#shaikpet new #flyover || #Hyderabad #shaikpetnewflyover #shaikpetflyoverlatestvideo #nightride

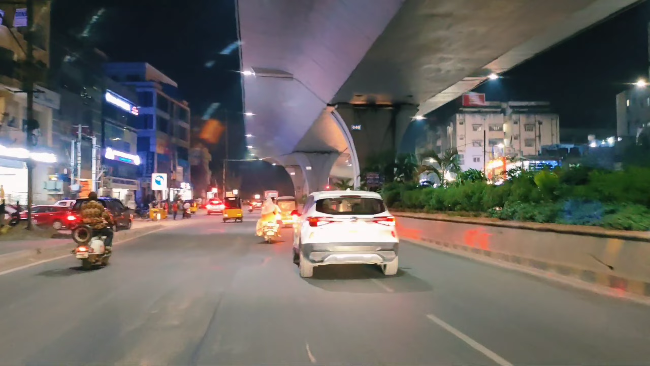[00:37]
చాలామందికి తెలుస్తుందని, ఈ వీడియో ద్వారా తెలుస్తుందని చెప్పి నేను కోరుకుంటున్నాను. అదే చెప్దామని నేను బయలుదేరాను. ఓకేనండి, మనం ఇక్కడ ప్రస్తుతానికి రేతిబోలి సిగ్నల్ దగ్గర ఉన్నాము.
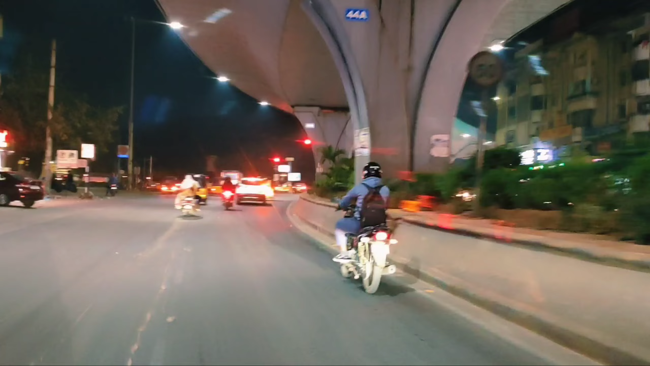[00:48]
ఇది ఎక్కడ నుంచి స్టార్ట్ అవుతున్నాం అంటే అండి, ఇది మైదీపట్నం అండి.
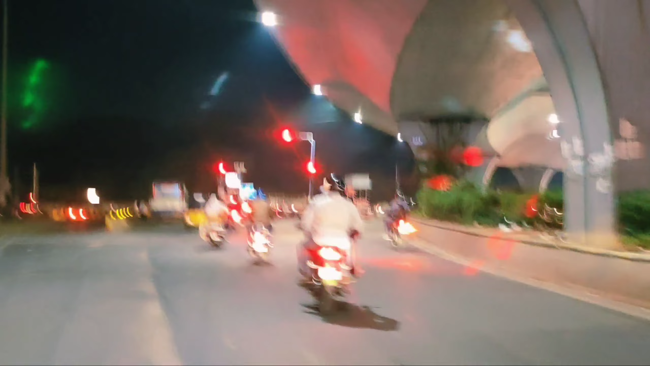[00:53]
మైదీపట్నం నుంచి గచ్చిబౌలి వరకు వెళ్ళే వాళ్ళకు చాలా ఫ్రీ రోడ్ అండి. రైట్ సైడ్ ఇది మైదీపట్నం వెళ్తుంది, మేము లెఫ్ట్కి వెళ్తున్నాము.
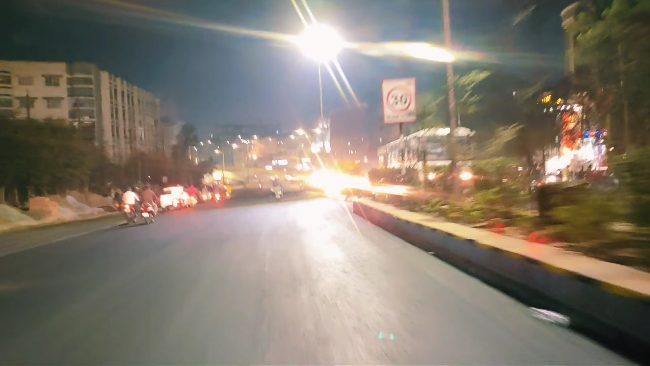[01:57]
చూస్తున్నారు కదా, టోలిచౌకీ ఫ్లైఓవర్ స్టార్ట్ అయ్యాము.
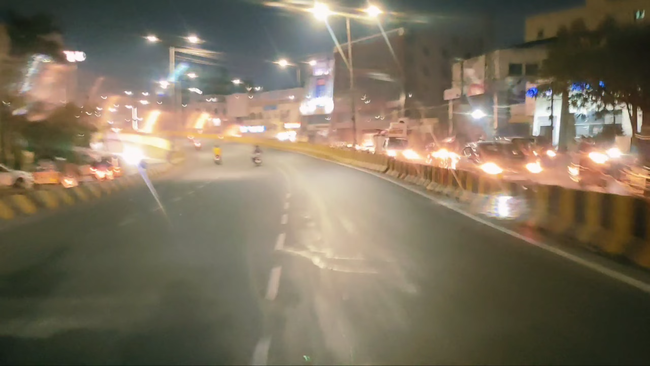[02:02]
ఇంతకుముందు ట్రాఫిక్ గొడవతో చాలా మనం ఇబ్బంది పడేవాళ్ళము. ఈ టోలిచౌకీ ఫ్లైఓవర్ ఎప్పుడైతే అయ్యిందో చాలా వరకు మనకు ట్రాఫిక్
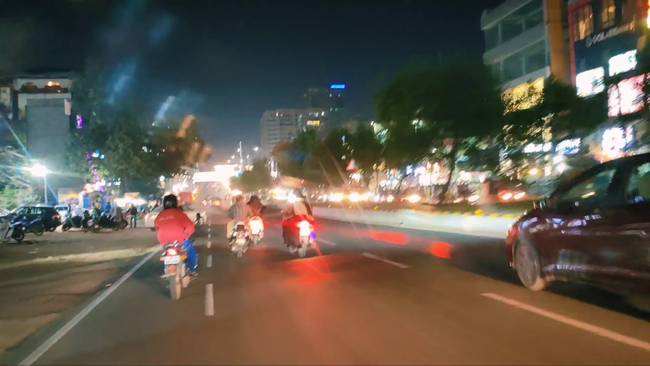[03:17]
ఇది ఇక్కడ నుంచి అండి, మన టోలిచౌకీ చౌరస్త దాటినాక గెలాక్సీ థియేటర్ ఉంది కదా,
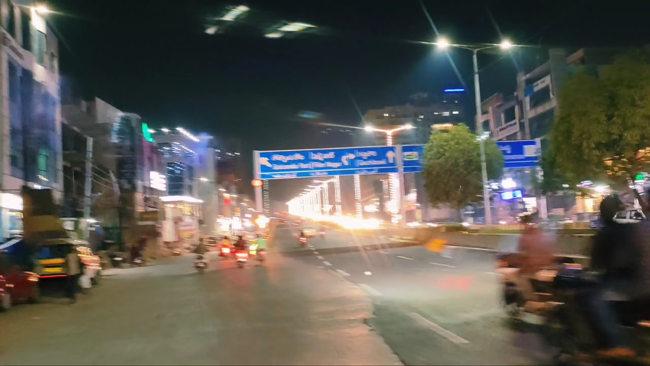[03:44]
ఒకసారి లెఫ్ట్ వెళ్తే గోల్కొండ అండ్ ఫిలిం నగర్ గచ్చిబౌలి, స్ట్రైట్ గచ్చిబౌలి.
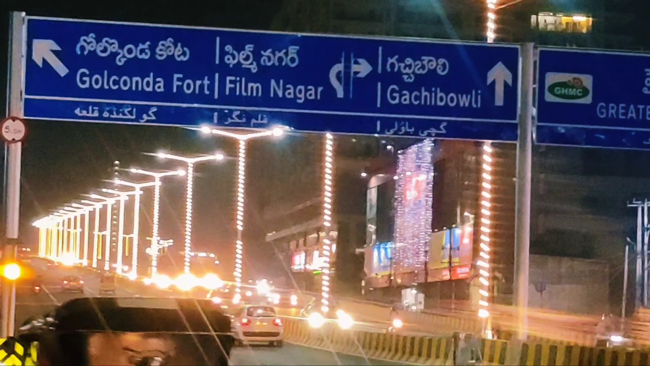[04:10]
ఎందుకంటే ముందు చౌరస్తా నుంచి అండ్ లెఫ్ట్కి వెళ్తాము.
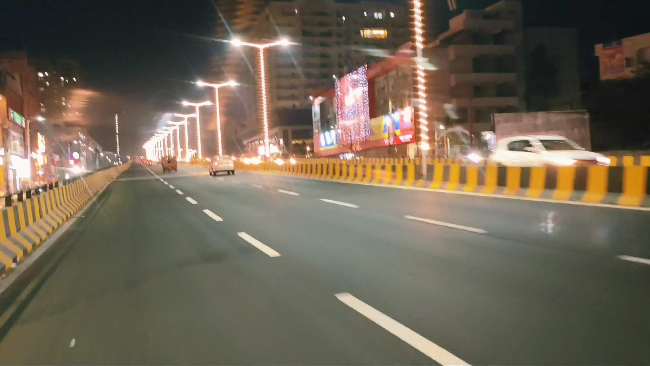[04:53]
ఇది 6-లైన్ ఫ్లైఓవర్. మీరు ఈ స్పీడ్ బంప్స్ ఏదైతే ఉన్నాయండి,
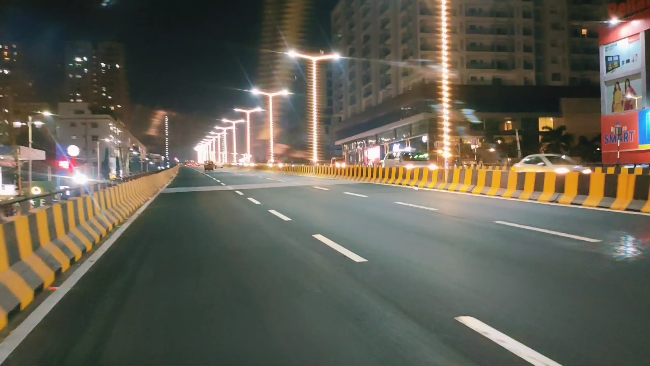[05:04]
చాలా ఉన్నాయి, స్పీడ్ మాత్రం మీరు చూసుకొని వెళ్ళాలి. లైటింగ్ అది చాలా బాగుంది కొత్త ఫ్లైఓవర్ అసలు ట్రాఫిక్ అనేది అసలు తలగట్లేదండి మనకు ఎంత ఫ్రీగా పోతున్నాం చూస్తున్నారా చాలా ఫ్రీగా పోతున్నాము అలాగే మీరు
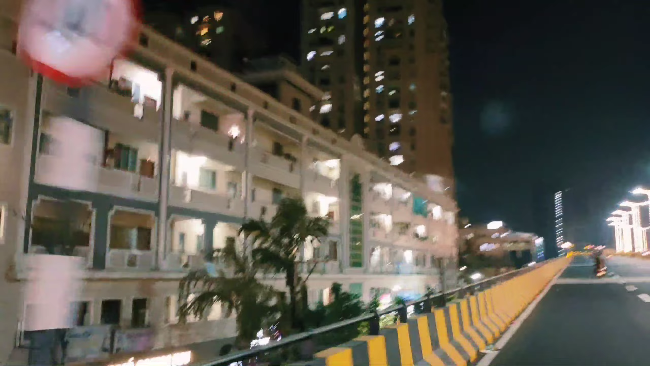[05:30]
ఇది గమనించాలి ఈ ఫ్లైఓవర్ మీద ఓన్లీ స్పీడ్
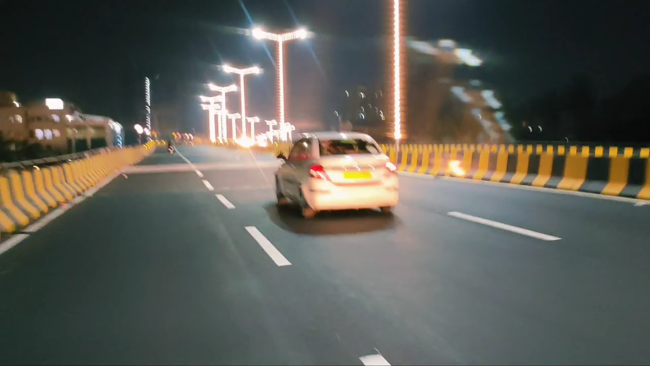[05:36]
40 వెళ్ళాలండి అండ్ స్పీడ్ బంప్స్ మాత్రం చాలానే ఉన్నాయి అది ఎందుకంటే మీరు వెళ్ళేటప్పుడు ఆ బంప్స్ వస్తాయి కొద్దిగా చూసుకొని వెళ్తే బాగుంటుంది
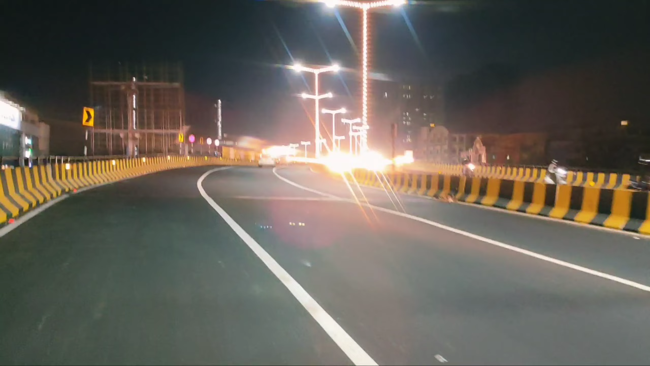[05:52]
మనకు ఈ ట్రాఫిక్ గొడవ మాత్రం చాలా తగ్గిపోయింది
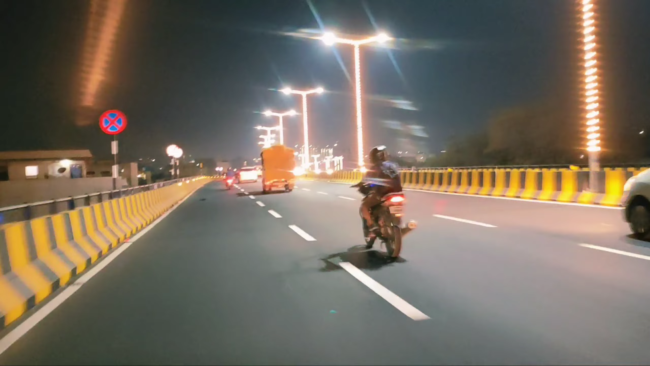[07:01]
అసలు ఒక కొత్తగా ఉందండి మేము అసలు టొలుచకి నుంచి గచ్చిబౌలి వెళ్తున్నామా అని మాకే కొంచెం డౌట్గా వస్తుంది ఎందుకంటే కొత్త ఫ్లేవర్ కదా ఇది జాన్ ఫస్ట్కి స్టార్ట్ అయిందండి
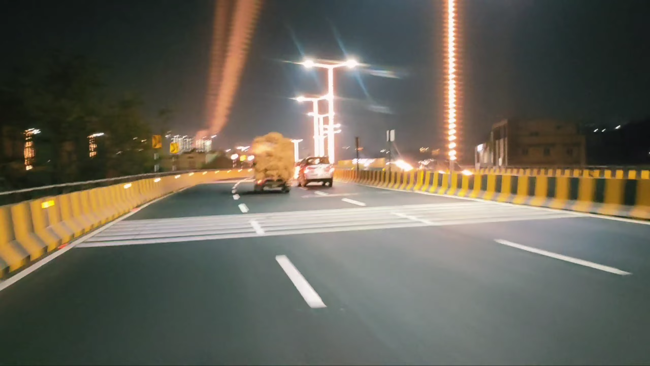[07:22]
మేము చూసాం చాలా రోజుల నుంచి అనుకుంటున్నా అంటే మీరు టర్నింగ్స్ దగ్గర కొంచెం చూసుకొని వెళ్ళాలి అండ్ ఆరో మార్క్స్ అవన్నీ